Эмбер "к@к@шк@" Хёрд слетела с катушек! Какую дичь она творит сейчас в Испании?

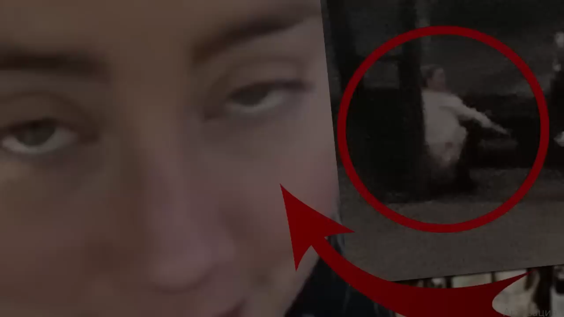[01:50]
И конечно же, наша камера видеонаблюдения зафиксировала, как она сидела вчера там на корточках. Мы хотим, чтобы она ушла. Ну как бы вот такая дичь.